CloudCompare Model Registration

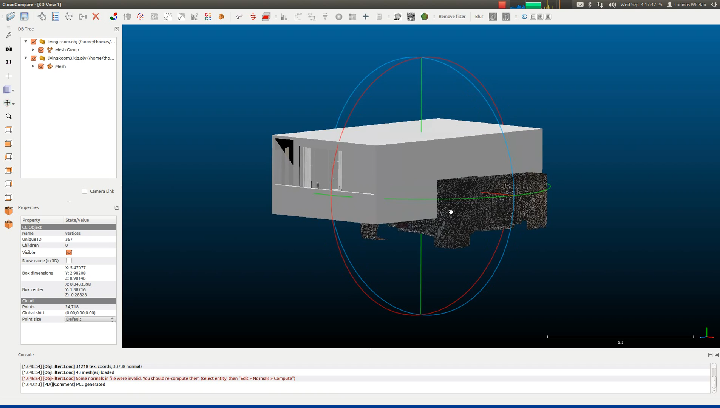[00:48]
We can switch off the normals to get a better view of what it actually looks like.
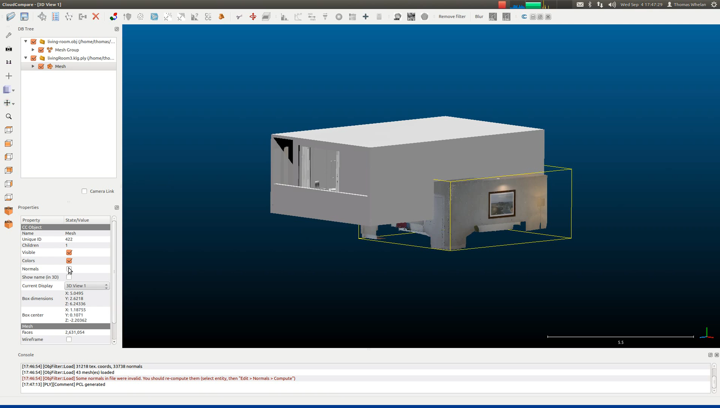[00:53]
And now we need to register these two models together. So we'll switch off visibility of the source model by just unchecking it.
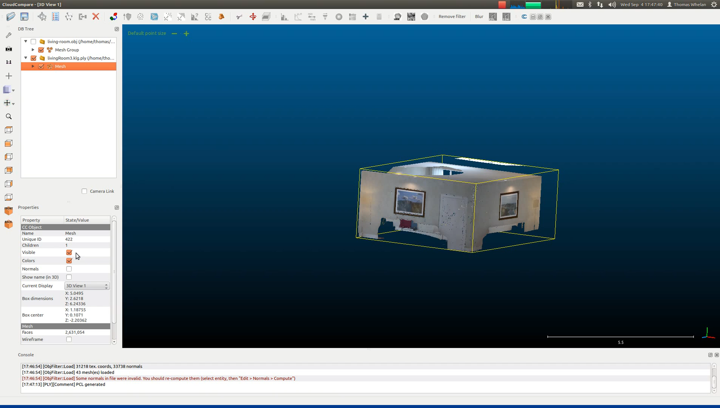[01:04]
And here we'll switch off the visibility of the mesh, but then expand it out and turn on the vertices.
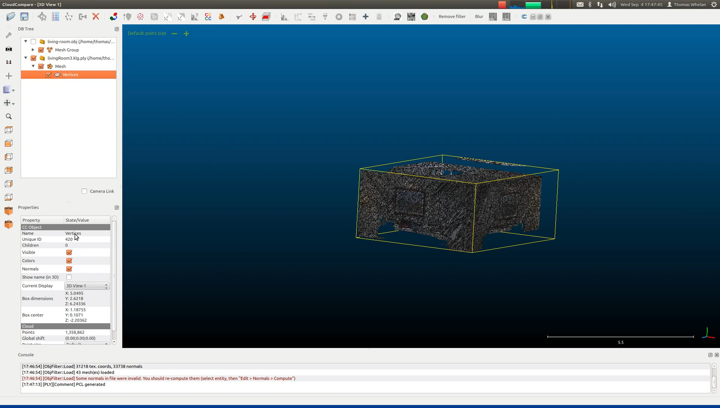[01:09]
These typically render a lot faster, which is useful when you're trying to manipulate the object.
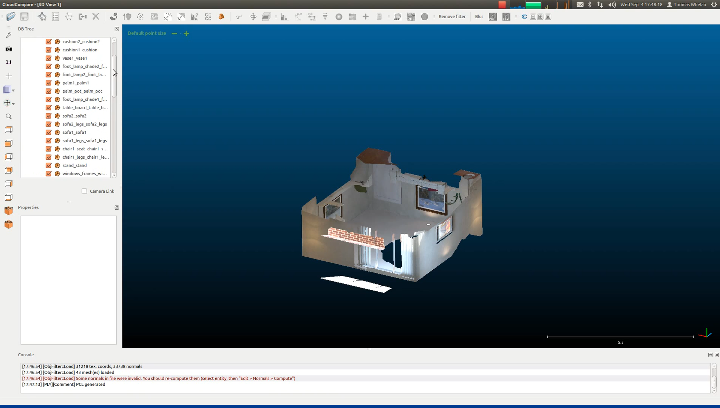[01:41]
Just check those on, click on your mesh group, switch off visibility of the mesh, and then turn on the whole model again.
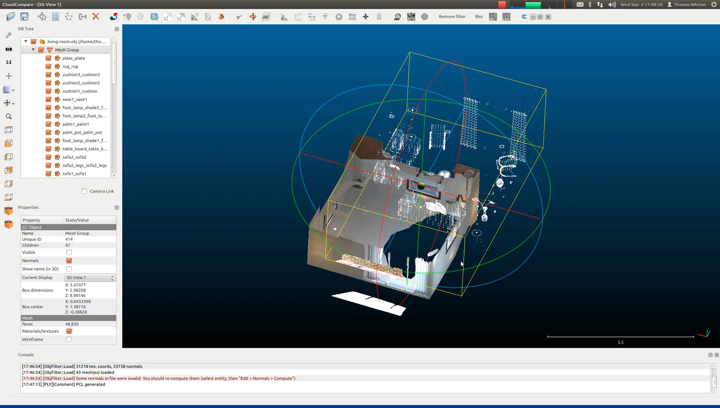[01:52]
So now we've got the vertices of the source ground truth model, displayed in white, and then our own reconstruction in color.
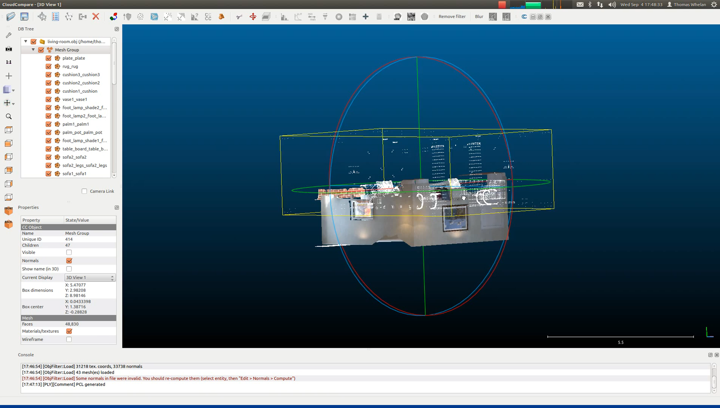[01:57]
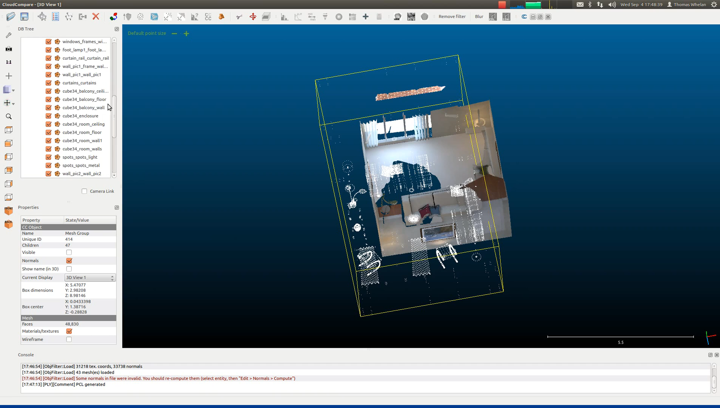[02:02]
But to register these two sets of 3D points together, you just select the two vertices. You're holding down control and clicking, and then choose the align to clouds by picking equivalent point pairs function. We want the reference model to be the source ground truth data, so we'll swap these.
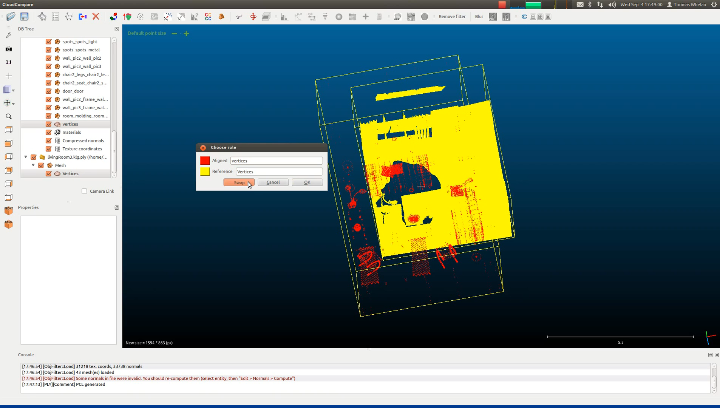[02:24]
And our own reconstruction should be in red, so it should be the part of the model that's going to be aligned. Now we just pick point pairs between the two.
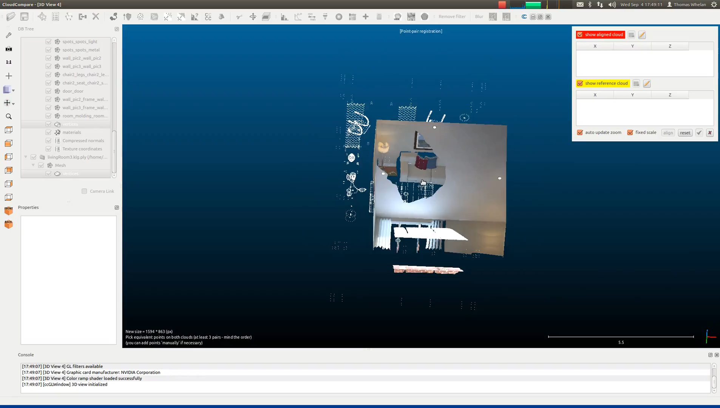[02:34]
You need four altogether, I've found,
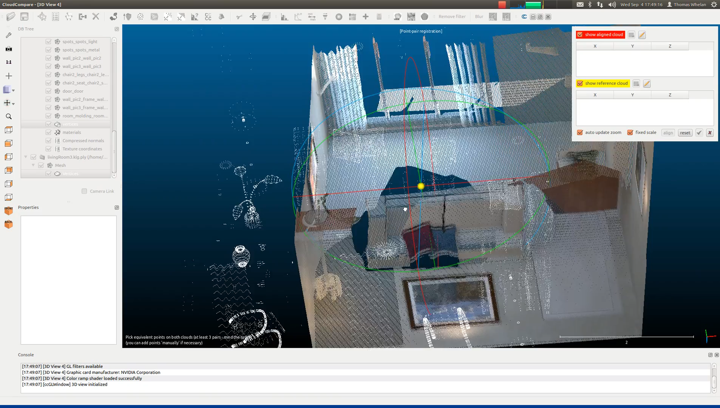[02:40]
depending on how drastically misaligned the models are.
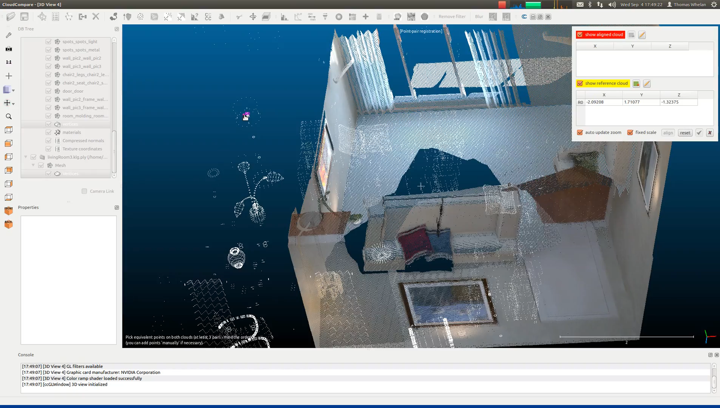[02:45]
Usually the top of the lamp is a good choice. As well as that, the center of the couch.
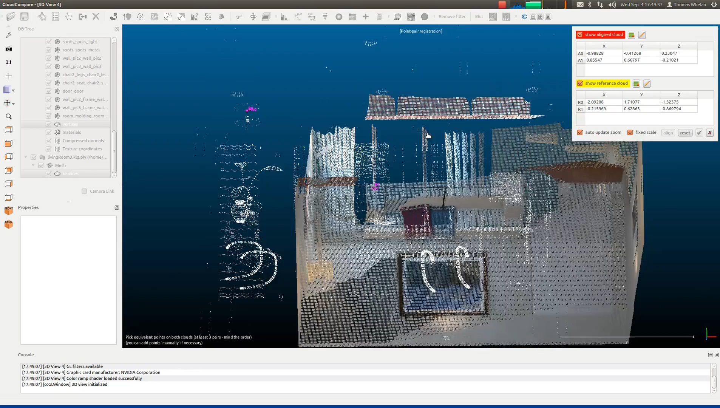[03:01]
Maybe the top corner of one of the cushions. And then also one of the corners of the painting,
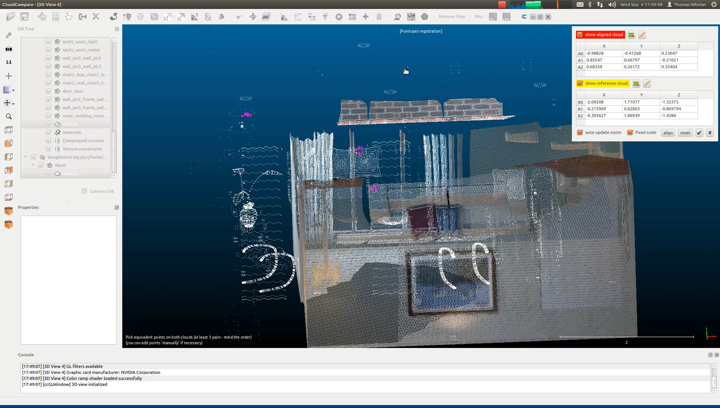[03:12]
which is slightly more difficult to find in the source model.
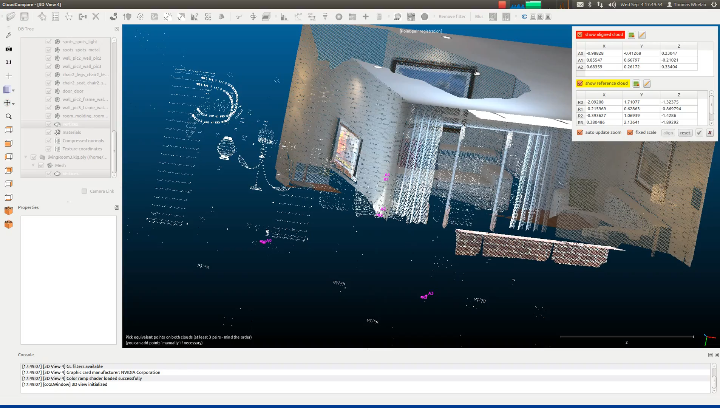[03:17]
So once you've picked those four sets of correspondences,
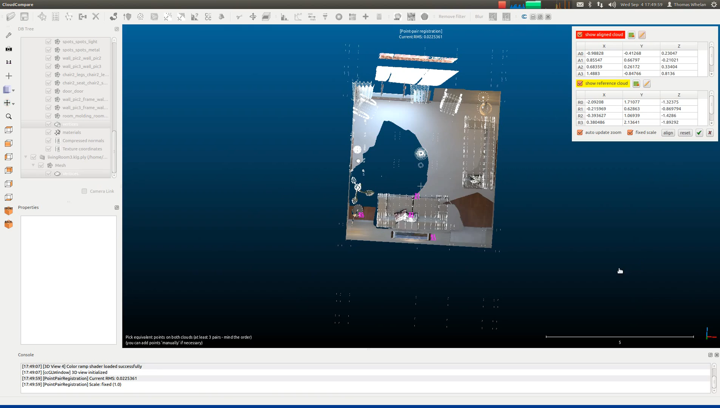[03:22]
select the align button, and you'll see we've got now a coarse registration between these two models. Click the check button, it'll give you the final root mean squared error of the alignment and the final transformation matrix.
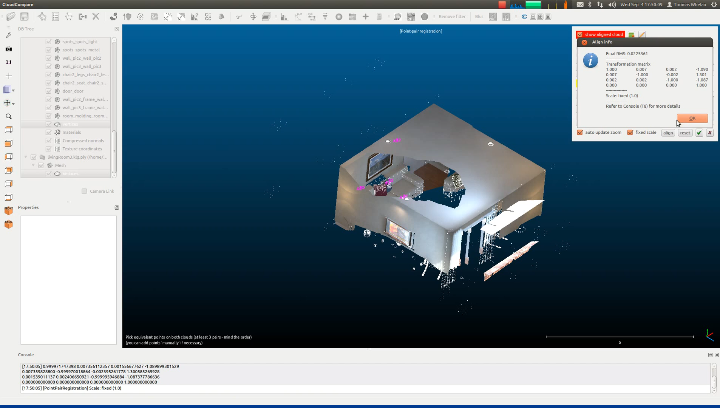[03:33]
Now we want to do a fine registration between the model and the reconstruction. In order to do that, we must sample vertices on the surface of the model.
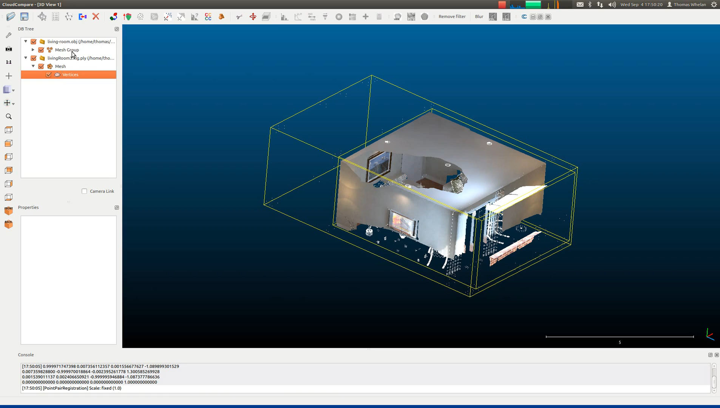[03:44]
So we can switch off our reconstruction for now. We highlight the mesh group here and click the sample points on mesh function.
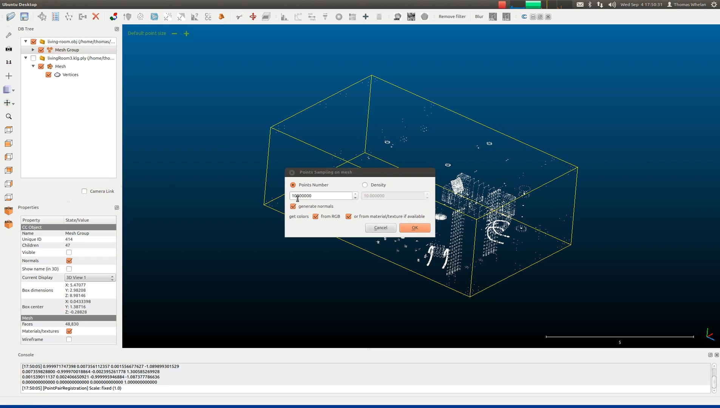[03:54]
We typically use 10 million vertices on the surface. So it'll take some time to sample.
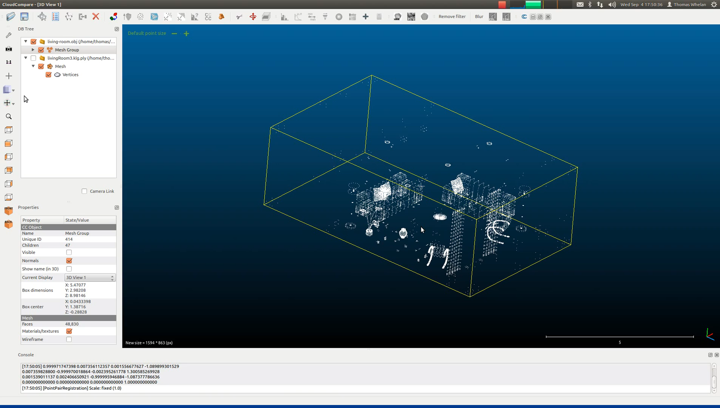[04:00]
And eventually it will be displayed on the right hand side. Depending on the speed of your machine, this might take a few seconds. Okay, so they've appeared now. I can switch off the source model.